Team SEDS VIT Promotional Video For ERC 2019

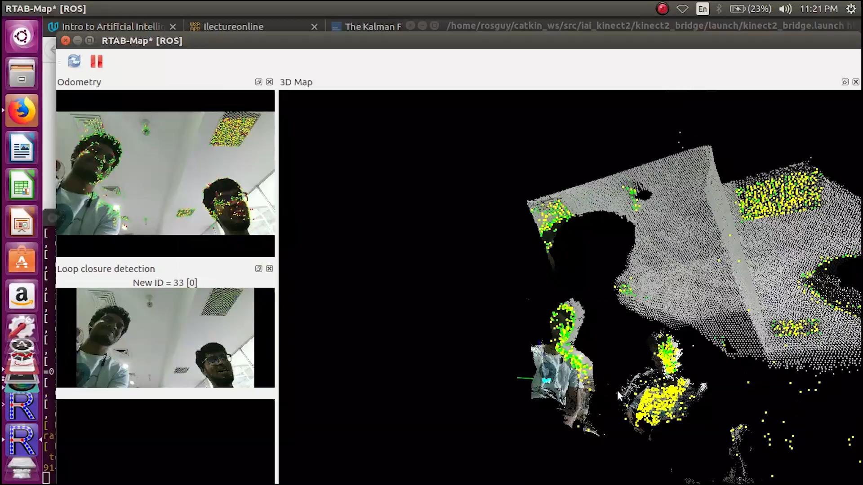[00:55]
The Kinect sensor is used to get a 3D pointer out of the environment
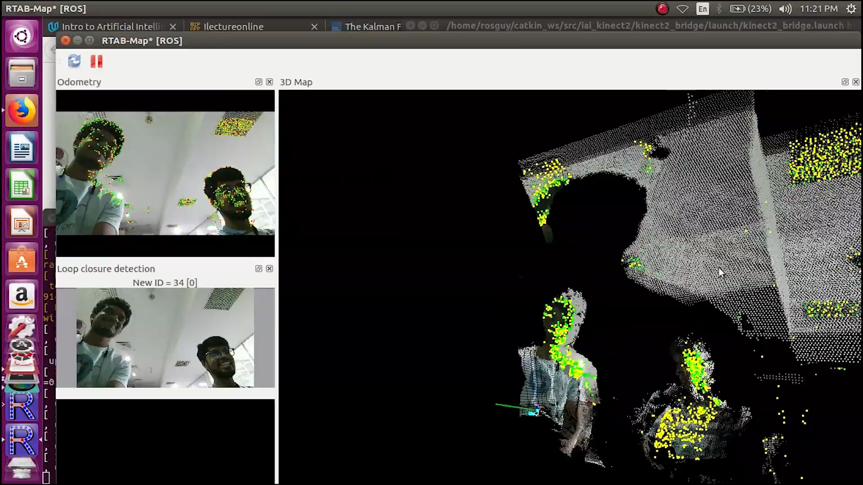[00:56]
the rover is in and is put through to the MOV-based package of ROS which performs sensor fusion and path learning.